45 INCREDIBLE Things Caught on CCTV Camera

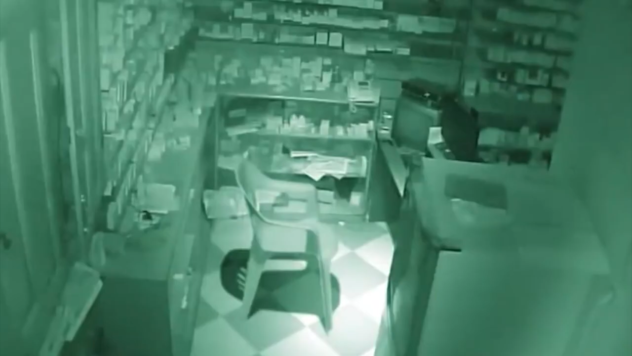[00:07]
45 incredible things caught on CCTV camera CCTV's are great they capture incredible things like
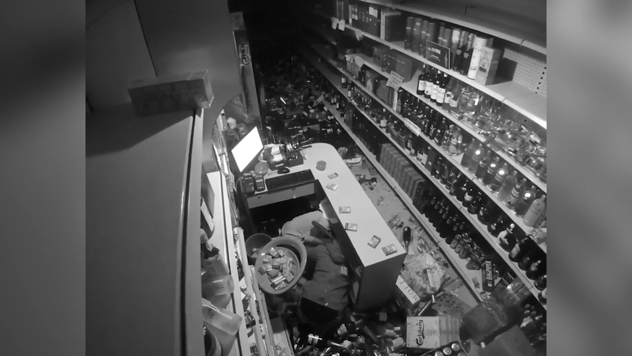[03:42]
high-magnitude earthquakes shake everything and a famous video from a liquor store might prove my point by the way the buyer was saved by the sales girl merely by inches and seconds that was a close call we
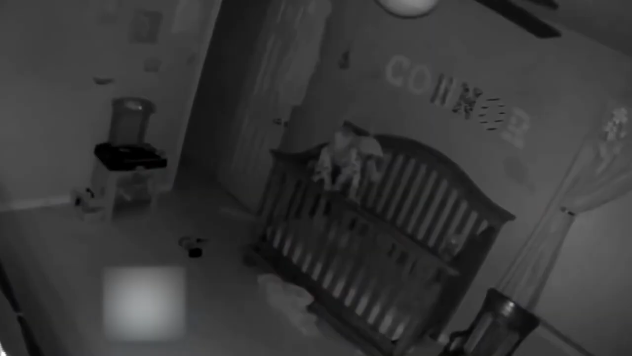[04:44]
now look at this recent internet sensation the possessed baby the clip in which a baby is seen balancing himself on his crib is the possessed baby I mean I've never seen an infant that can balance so incredibly well so what's there in the video is he being possessed by a demon or a possible ghost another
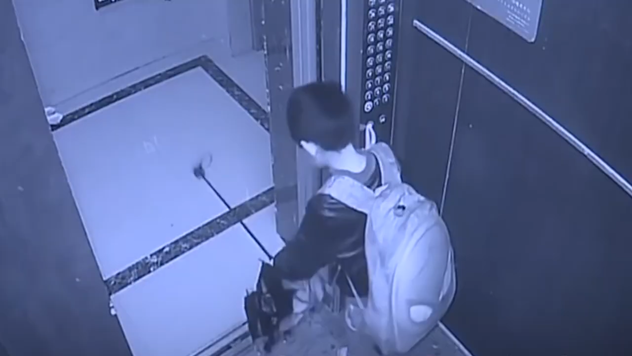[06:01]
kid slid his umbrella handle between the elevator doors to keep it from closing however the elevator abruptly closed and dropped breaking the umbrella handle in the process the lift came to a halt on the 25th level
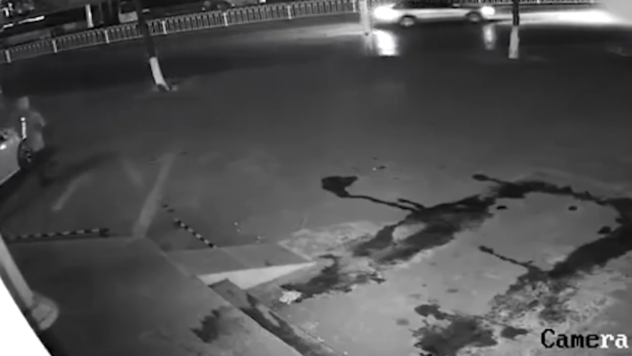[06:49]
glorious and mind-blowing surveillance video clip has hit the internet that showed a pair of thieves that
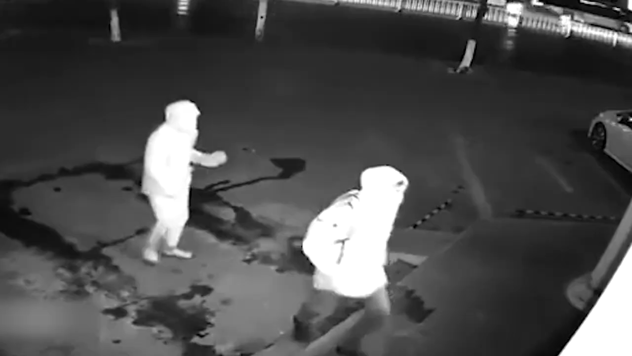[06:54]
were about to break in the shop by shattering the glass entrance with bricks but the brick thrown by one thief hit the other directly on his temple knocking him out completely he
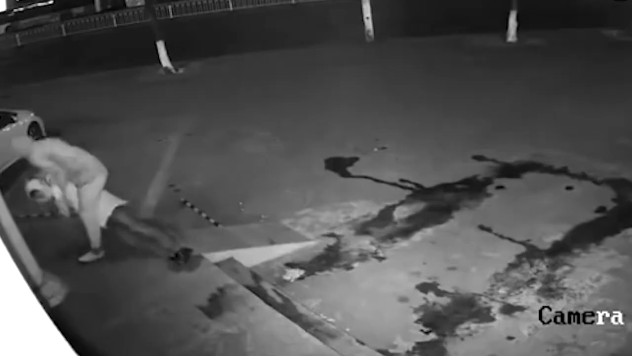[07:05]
had to drag his fellow to one side off the camera angle this is a seemingly cool video from a security camera of
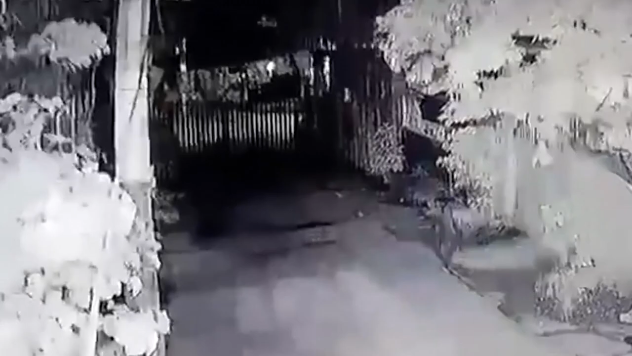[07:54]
camera was placed in a closed street to avoid any trespassing at night by the local government of the Philippines to secure the street but the CCTV showed a man at the outer side of the gate and then he just passed right through the gate baffled he actually passes through
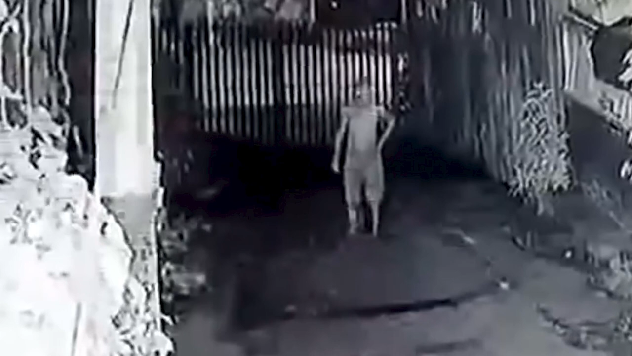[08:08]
the gate what was that honestly I don't know during